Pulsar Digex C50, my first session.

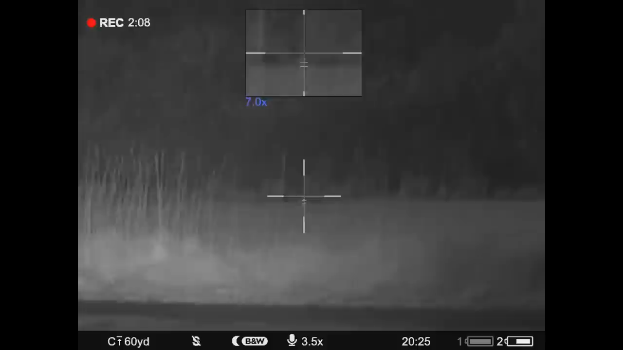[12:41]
66 yards in the dart. There was no way I could see those with the naked eye. I'm more than happy with this scope. This cut 65 yards away. That's 257.
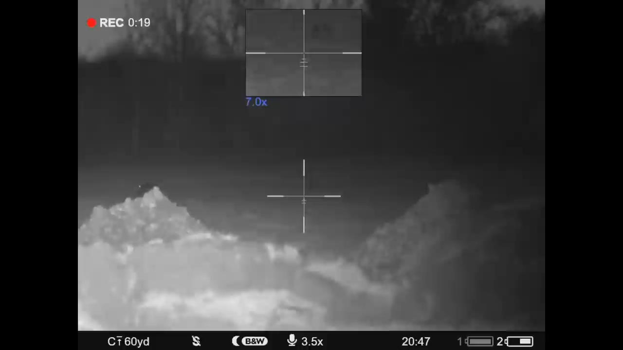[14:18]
so I've switched I've put a switch in off the back of my fuse box to turn the daylight running lights off so I'm actually driving around in complete darkness
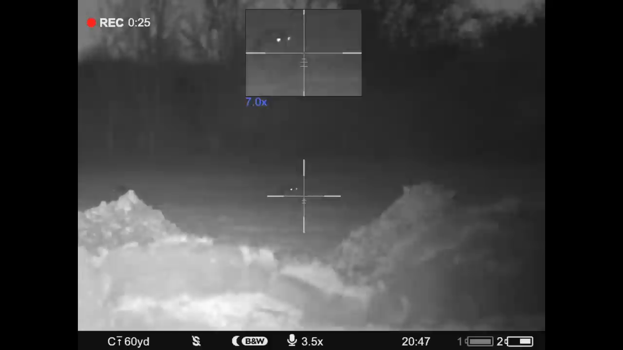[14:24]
so I've just got to be a bit careful don't go down one of these blooming great big holes and get discovered by time team in about 300 years time so I've just got a sort of weaving way in and out of these
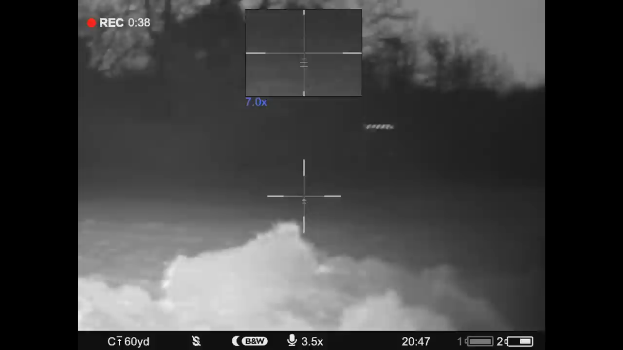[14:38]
earthworks that they're doing but there's got to be about
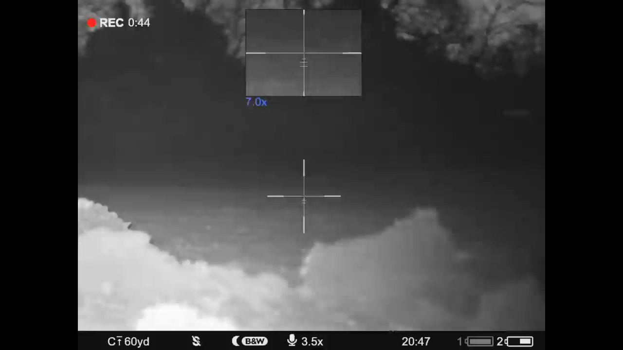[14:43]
30 rabbits over here just to see if I can pick my way over there now in and out of the
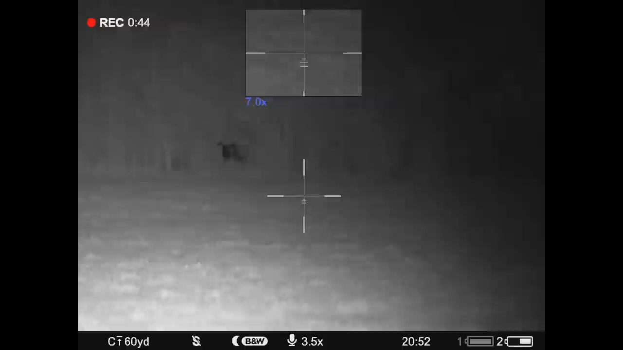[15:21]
that first one that's 56 yards that's one I shot previous these you're out to 80 so I'm not even going to bother with those so we'll have a crack at this fella
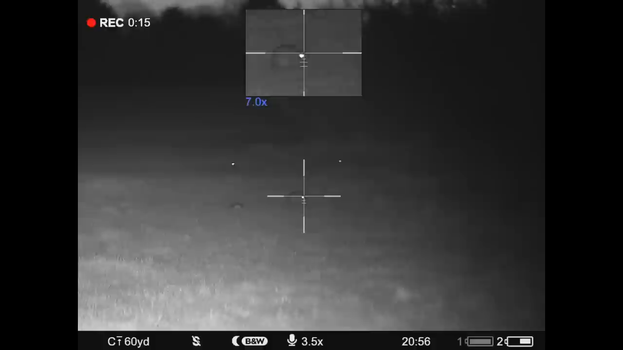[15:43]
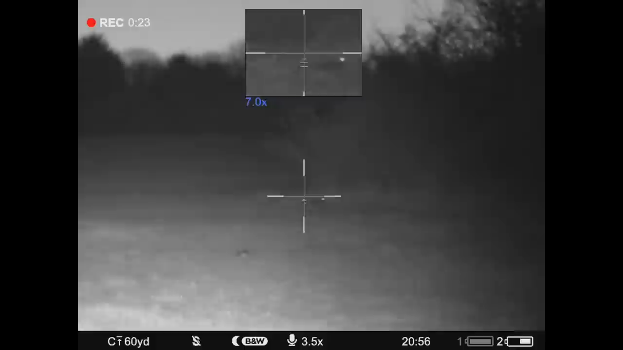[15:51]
so I'm not even going to bother going for those not that distance so I can creep up in the car and that highlights the thermals that thing that
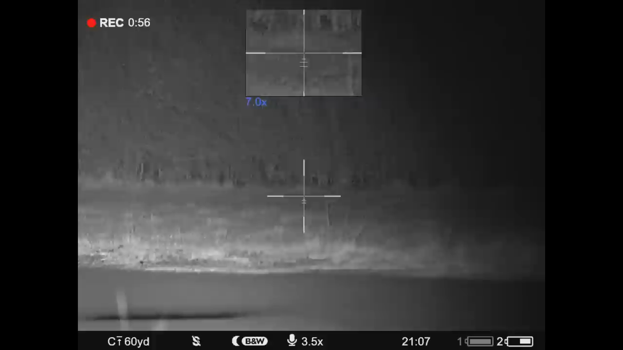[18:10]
I'm just driving around in total darkness now and just using the thermal looking out the driver's window so that's that's why it's this range sometimes I might take a little bit longer shot but they're all around between sort of high 40s and 60 yards
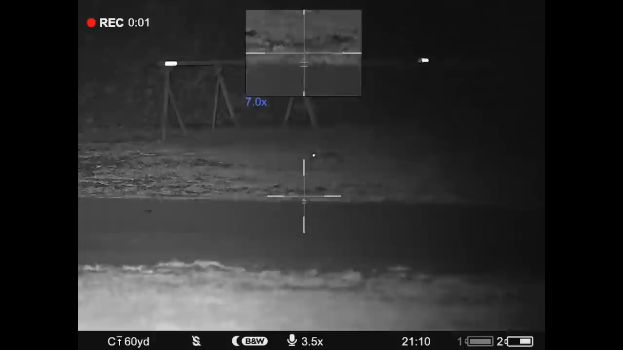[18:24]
like this chaps it 42 yards
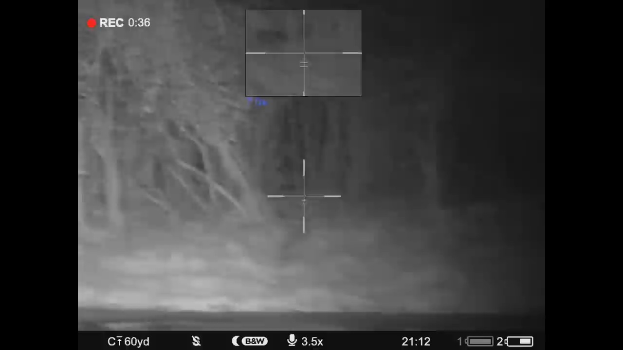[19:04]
yep so that goes all the way through into that pallet hide that I've had here for about 4 years